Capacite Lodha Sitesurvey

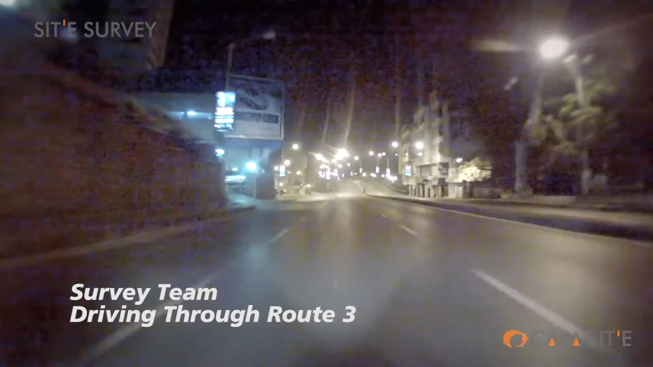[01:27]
They make a hairpin left turn below the Kemp's Corner flyover.